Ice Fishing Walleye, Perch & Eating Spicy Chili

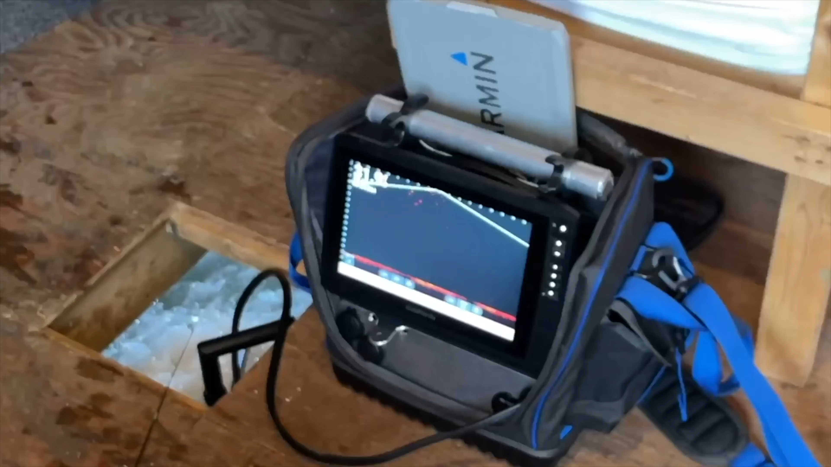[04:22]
hmm that's your been minnow being dropped that's me right now going down my head i try to come up